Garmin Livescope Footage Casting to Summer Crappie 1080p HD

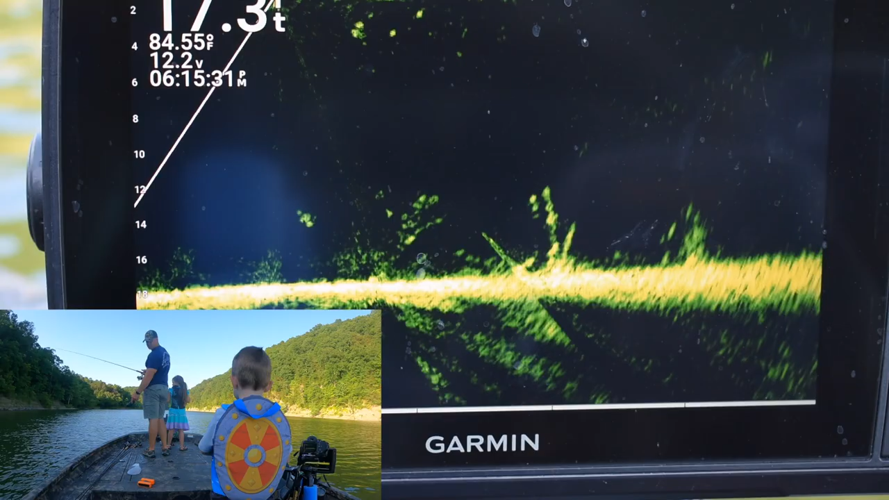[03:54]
On screen: water 84.55°F
Here, can you come stand right there by that seat so then I can see what's going on? Right here?
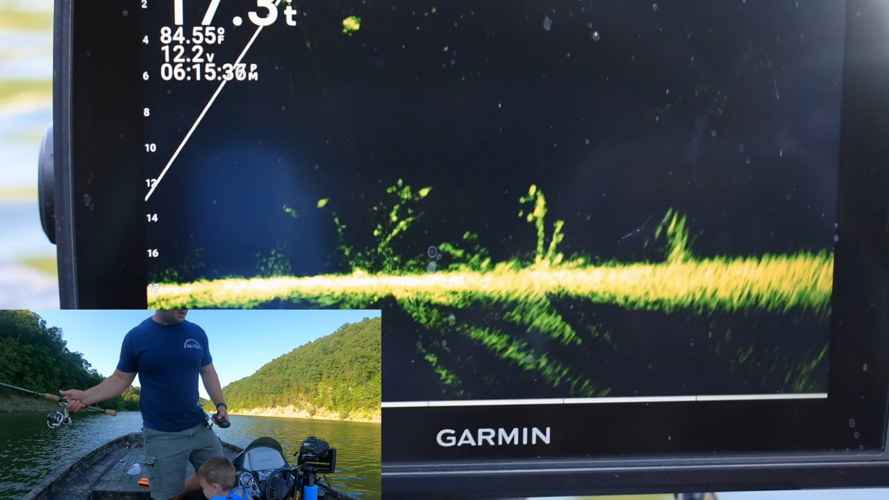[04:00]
Hold on. Right here? There's a whole school of good ones. Daddy! Okay. What, buddy?
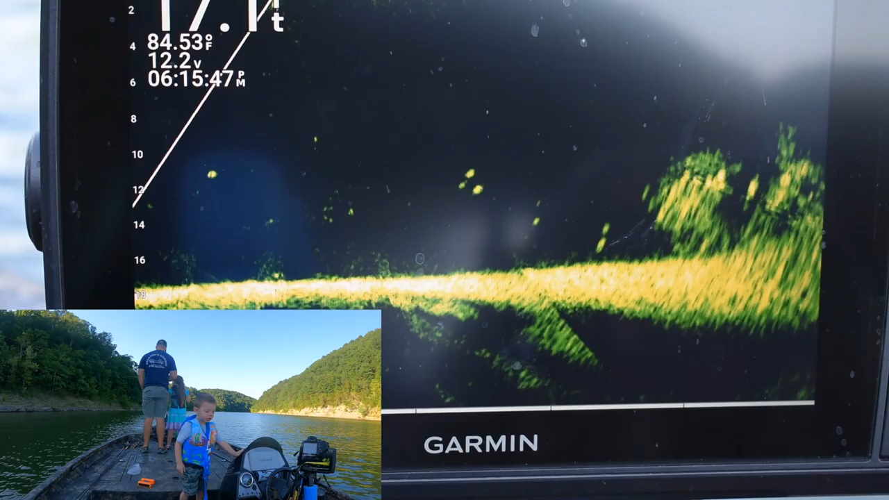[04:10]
On screen: water 84.53°F
Wait. Daddy, my first kick that one. Is it going down?
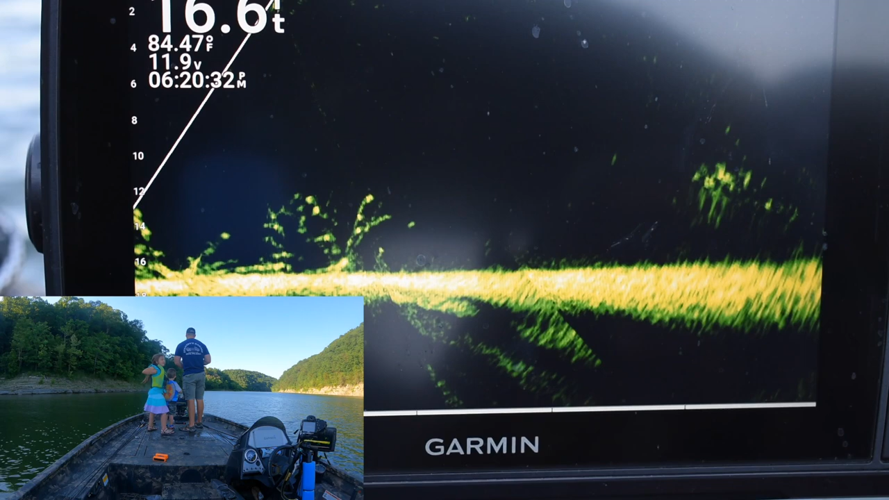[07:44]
On screen: water 84.47°F
You don't? Now look, see where the bait's gone down? Mm-hmm. It's just a right little, half. Yep, it's just a little short. Ain't nothing coming out to get it, is it? Guess what? That's fine. I'm going to reel up. I'll make another cast. You're good at casting.
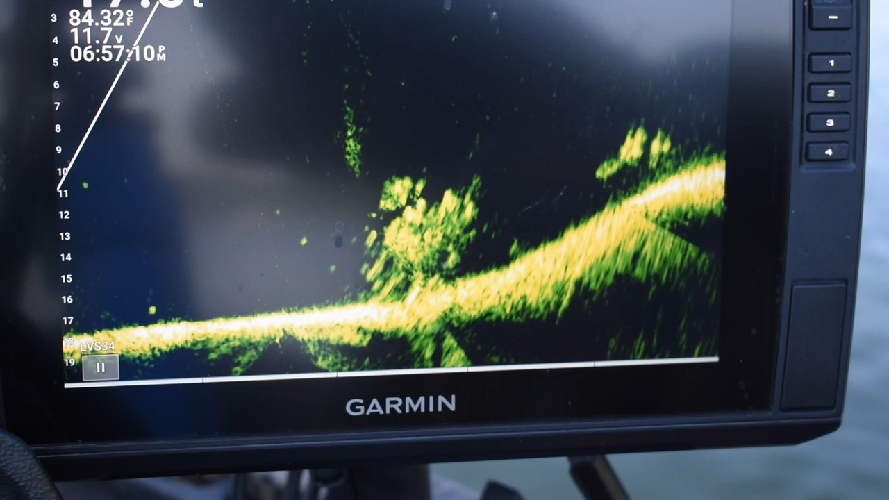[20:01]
On screen: water 84.32°F
That's just kind of like a boat. It's more so like a miniature, like it's got like a big TV. iPod and a TV. No, it's like a TV. Hello, TV. Who's up? Daddy! No!
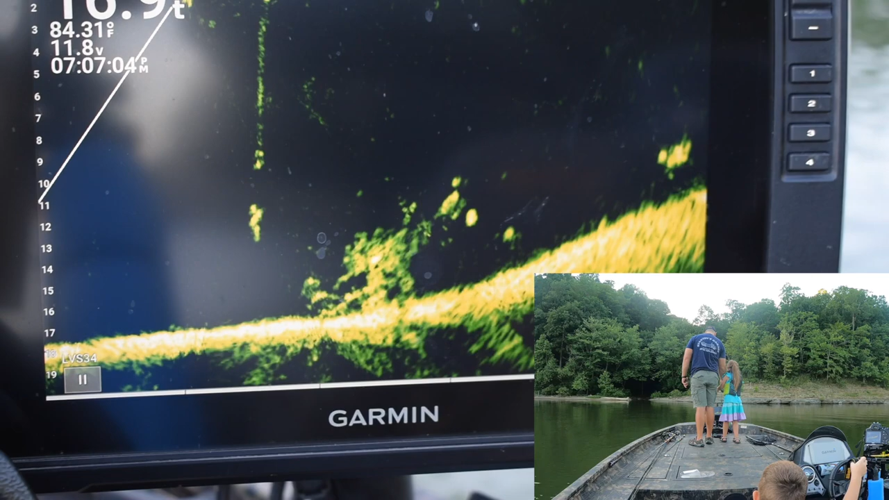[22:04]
Put them in the tank. Do what? Just get into cast. No, hold on. That's if Claire's getting into cast. You're picking up a little bit. See, picking up a little higher. No, look, there's your bait. There's your bait. Come up a little bit. Look at me, I'm so tiny.
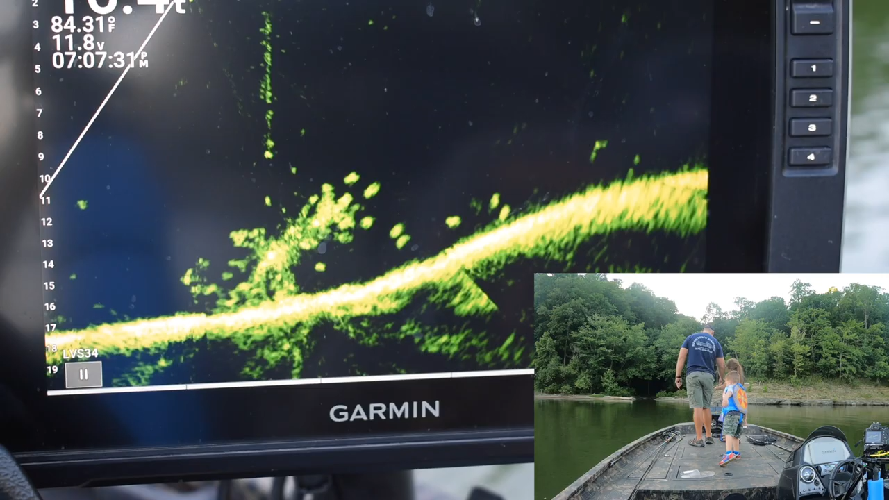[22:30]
Trying to bring you right up there. Come up. I shoot this.
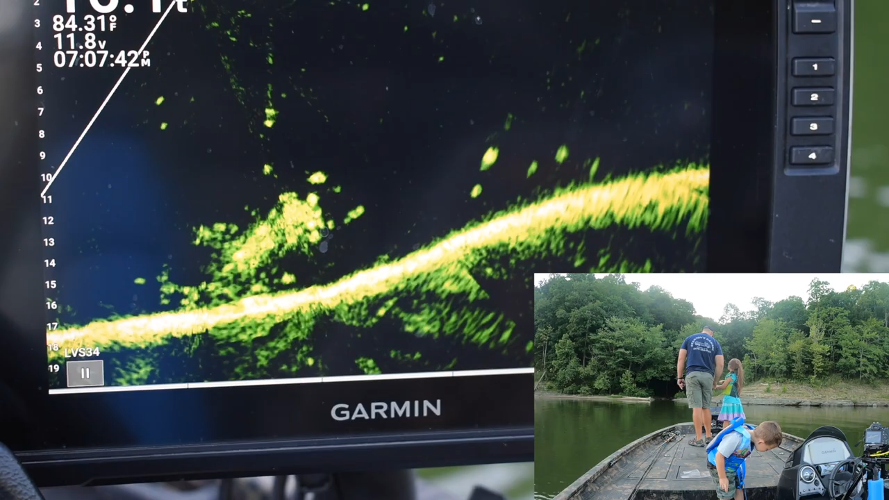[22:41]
Now, no, you have to set the hook. You have to jerk it up.
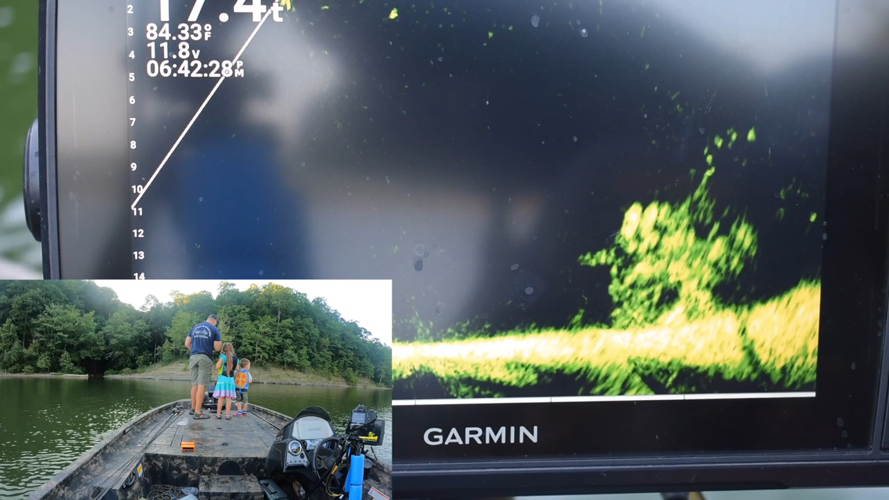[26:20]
There are lots of bubbles over there. Here's some.